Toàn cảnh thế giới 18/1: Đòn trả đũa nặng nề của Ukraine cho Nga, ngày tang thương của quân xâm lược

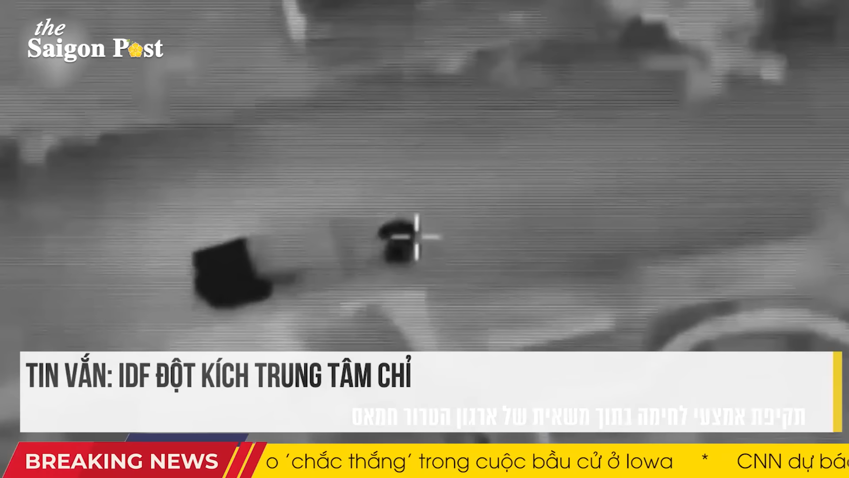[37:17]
Thưa quý vị, quân đội Israel cho biết, sư đoàn 98 và lực lượng không quân Israel đã ngăn chặn đỗ lực của Hamas nhằm vận
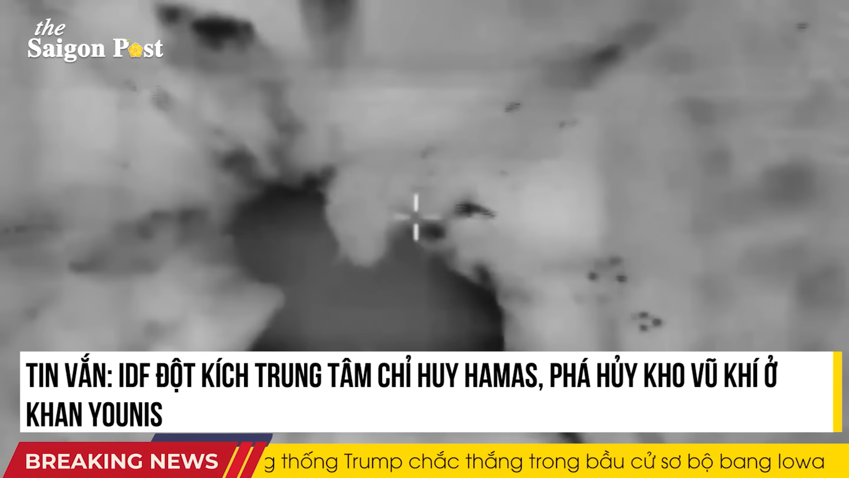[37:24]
chuyển vũ khí bằng xe tải cho các đặc vụ ở khu vực Kanjodis. IDF cho biết, sư đoàn 98 đã phát hiện hai đặc vụ Hamas đàn chất vũ khí lên một chiếc xe tải và đã gửi định vị cho không quân tiến hành cuộc khủng kích. Chiếc xe tải đã bị phá hủy cùng với các đặc vụ đã chạy trốn đến một kho vũ khí gần đó.
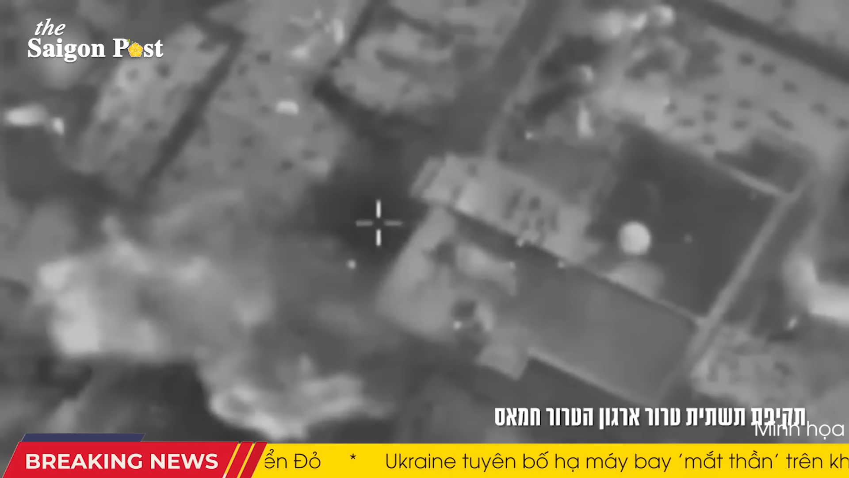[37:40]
Cũng tại Kanjodis, IDF cho biết, lửu đoàn thiết giáp số 7 đã đục kích vào một trung tâm chỉ huy của Hamas ở thành phố phía nam Gaza phát hiện vị trí một kho vũ khí.